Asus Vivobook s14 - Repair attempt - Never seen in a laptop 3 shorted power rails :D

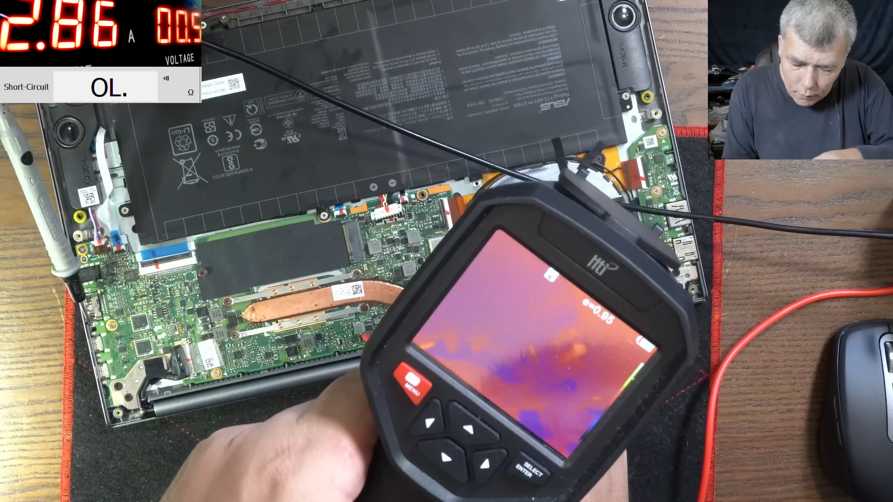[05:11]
nothing huh you know what is getting hot hmm you
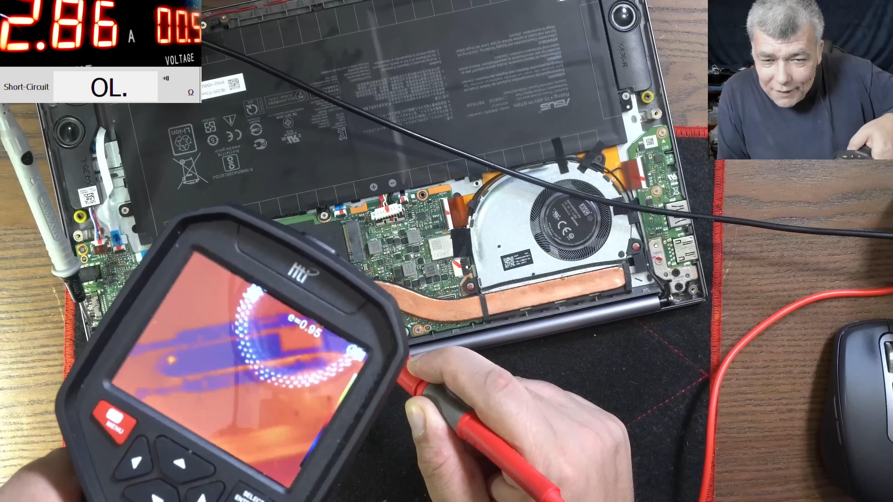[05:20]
know what I believe is the CPU so uh okay let's check the next one so the next one is this one yeah this one is taking only 1.7 amps
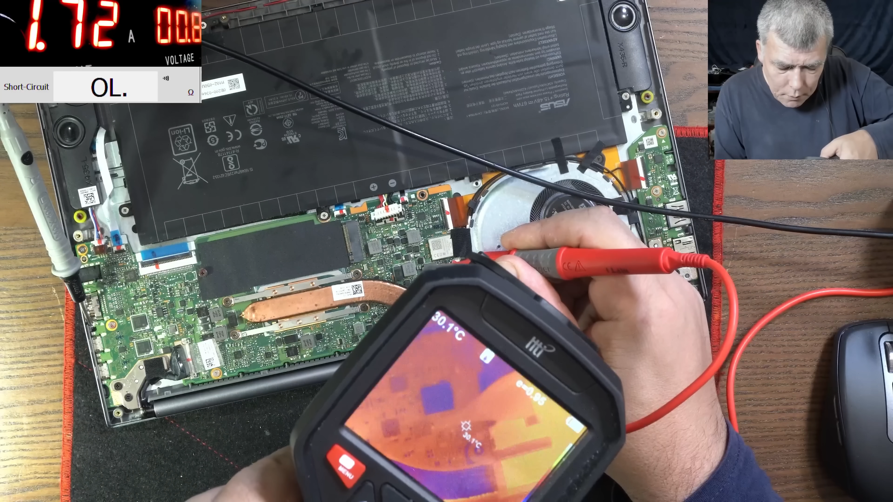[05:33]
so 1.7 amps and same the CPU okay what about this one this one
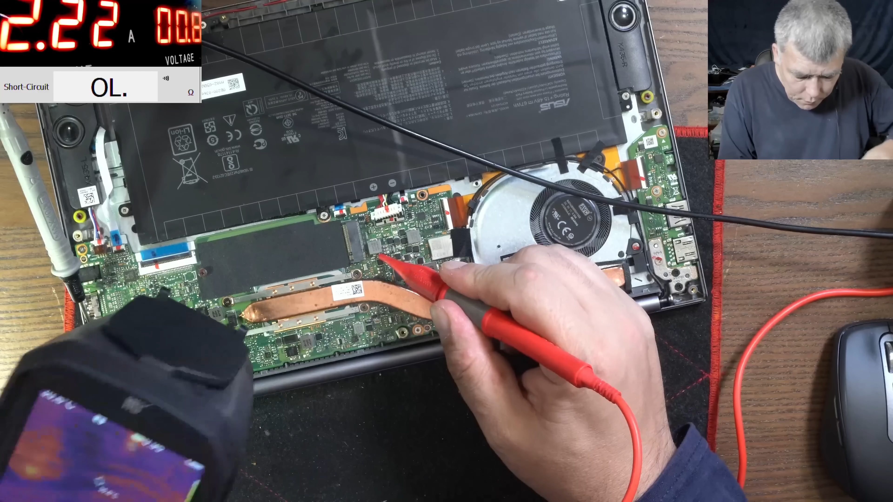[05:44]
taking 2.2 amps and okay when this one is kind of clear we have a chip which is taking this current okay so you can see the chip actually is taking the current
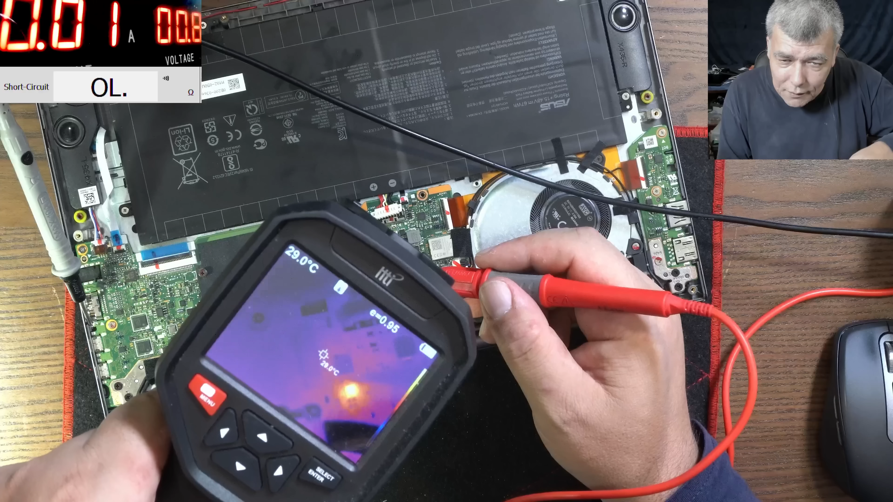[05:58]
the chip usually is not supposed to take that kind of current let's have a look together
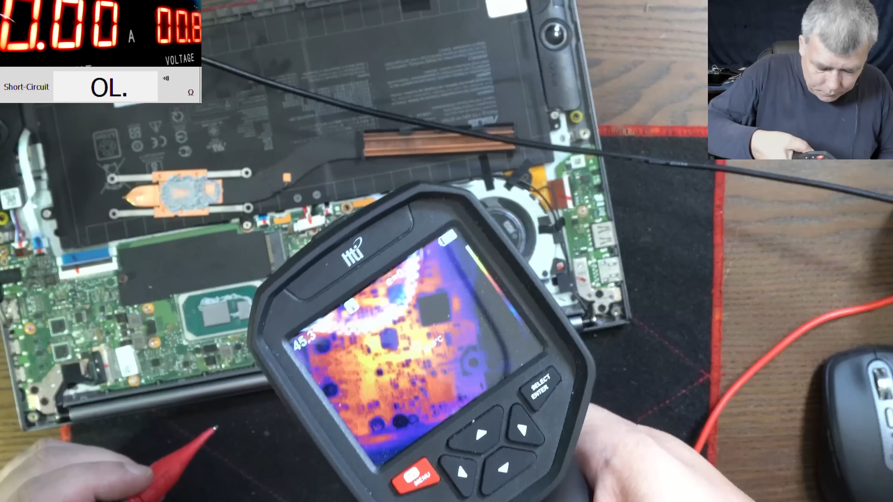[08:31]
yeah the board is hard because you remove that chip yeah that's not important let's go with the current first on this coil it's taking two point something amps and uh what is that the the chipset yeah the chipset you can see the chipset yeah let me raise the current just to see it better yeah so we have four amps and that's the chipset
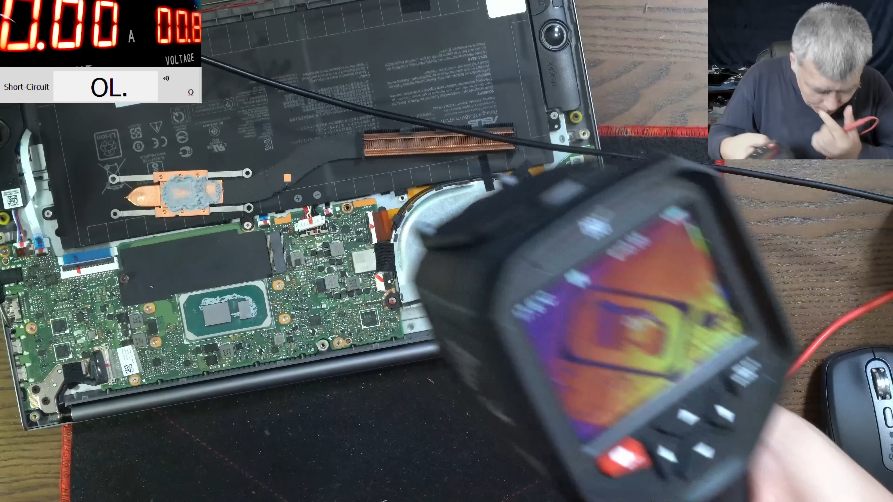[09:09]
you can see it yeah now I'm taking the power now I'm coming with the power yeah that's the chipset now on the second power supply is this one yeah uh power on off on
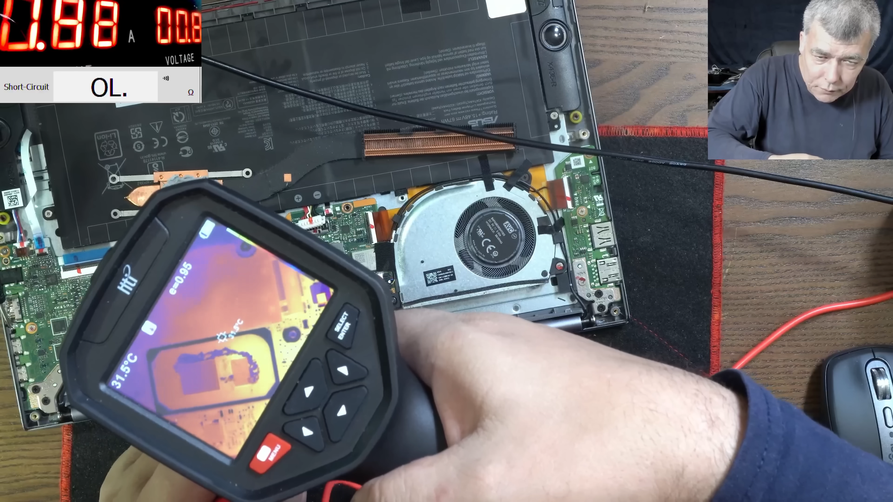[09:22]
On screen: spot 31.5°C
off good and the third one the one which we remove the chip but don't get confused the chip it is but yeah
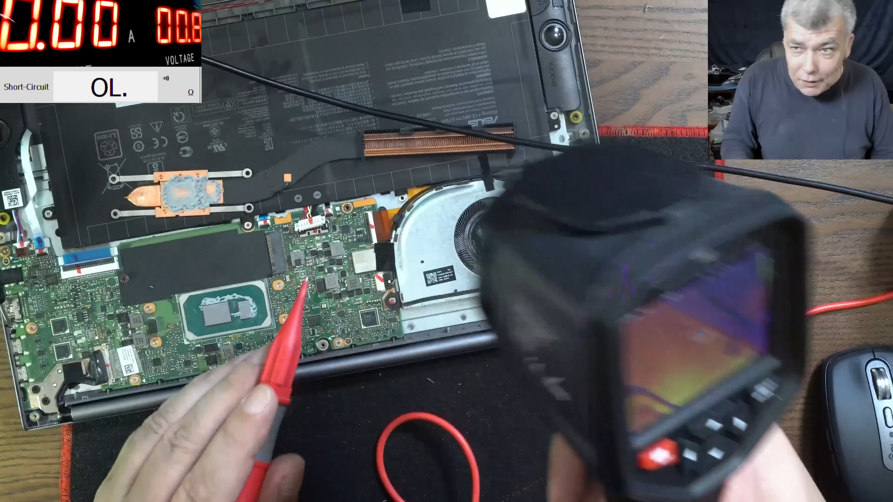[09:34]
it doesn't matter if the we have a shorted pch here but that chip is burned
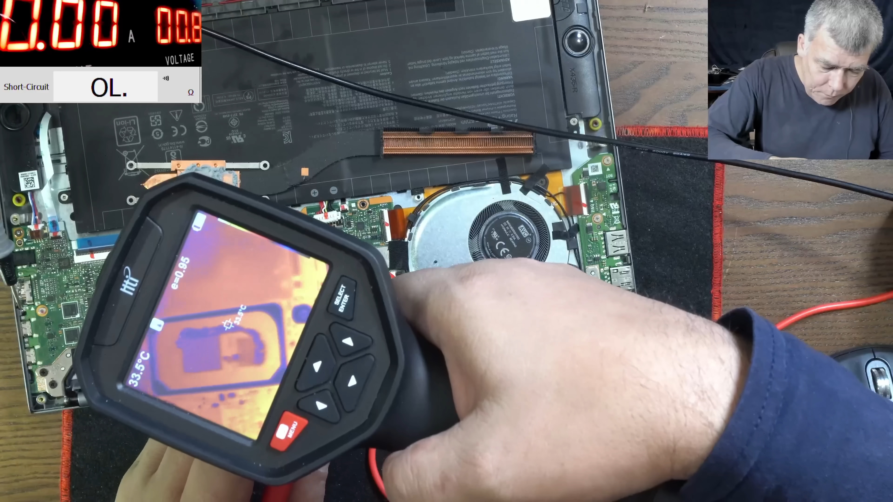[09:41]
let's see in here on now wait it's not taking power anymore